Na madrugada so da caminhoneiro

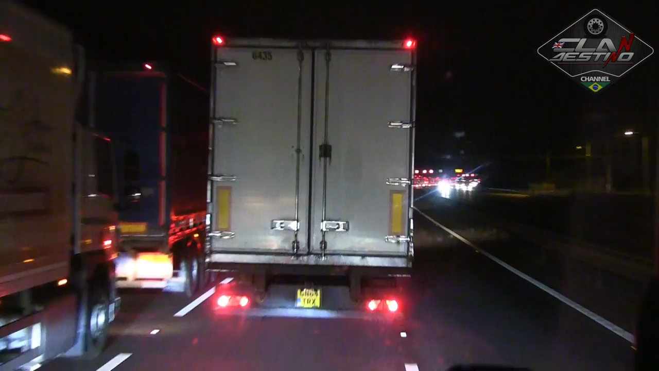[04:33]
Quando vê isso aqui, parece que o povo tá de greve, né? Olha só aí, que bagunça. Olha que loucura. É só caminhão. Não sei o que foi que deu aí na frente pra tá desse jeito aí. Olha lá onde vai, lá na cachalpinha, lá na frente, lá, ó.
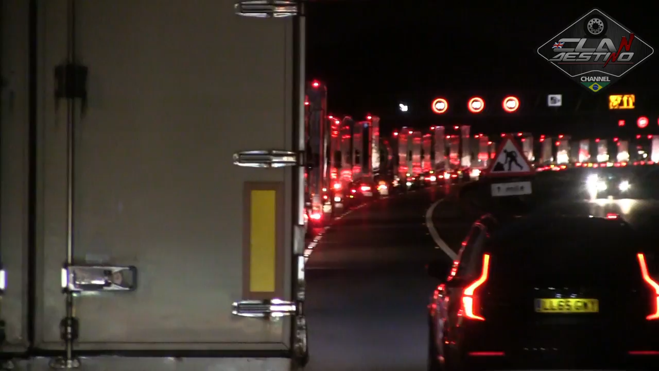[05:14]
Olha o tanto aqui. Vamos falar o tanto aí pra trás também, né? Brabo, viu?
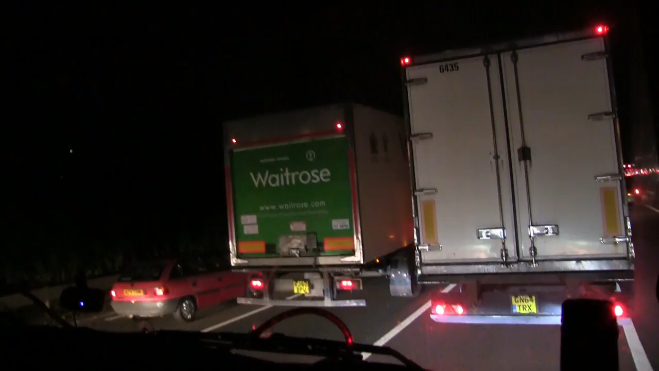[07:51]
É muito caminhão, galera. E a paciência que o cara tem que ter nisso aqui, hein?
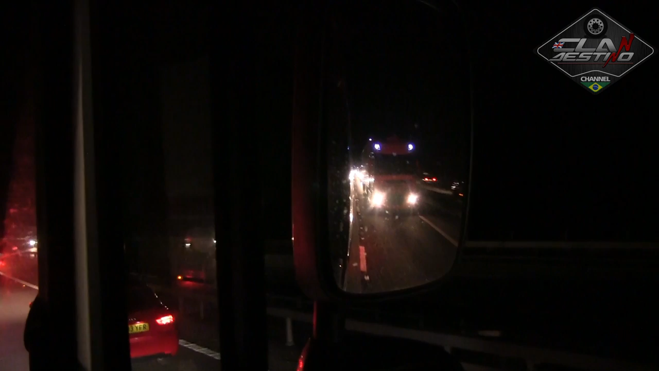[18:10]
O cara tá ali arriscando a multa pra não pegar um pouco de fila, né? Porque fila tá pegando igual todo mundo, né? Agora põe uma setinha pra entrar pra de trás, ó. A sorte desse cara aí é que ele tá na Inglaterra.